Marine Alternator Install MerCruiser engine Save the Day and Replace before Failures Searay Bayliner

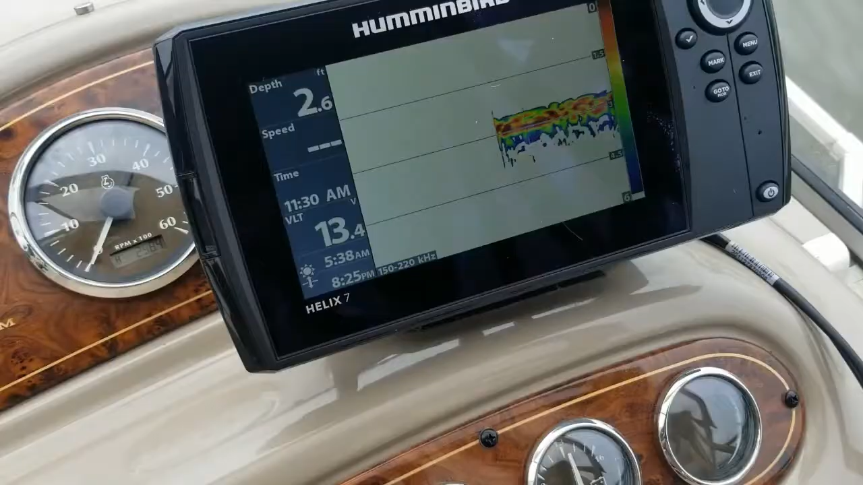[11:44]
On screen: depth 2.6 ft
and we got a steady 13 now on the voltage,
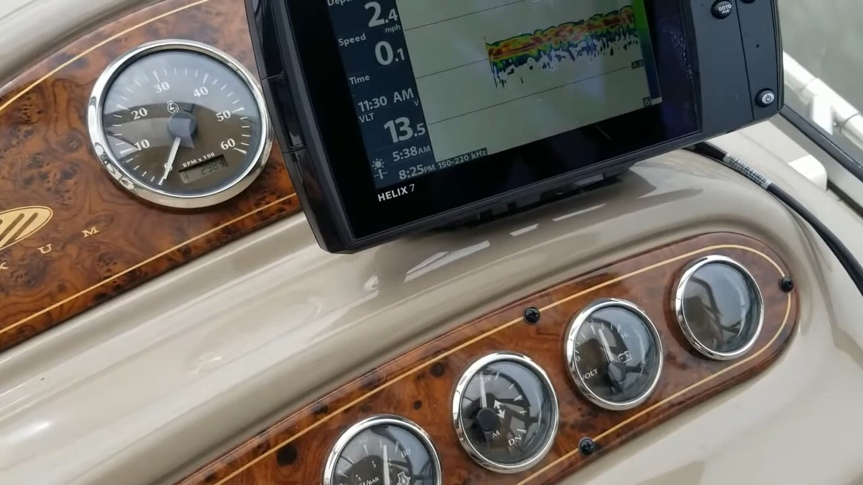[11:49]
so 13 and a half, well it looks like we got pretty good there,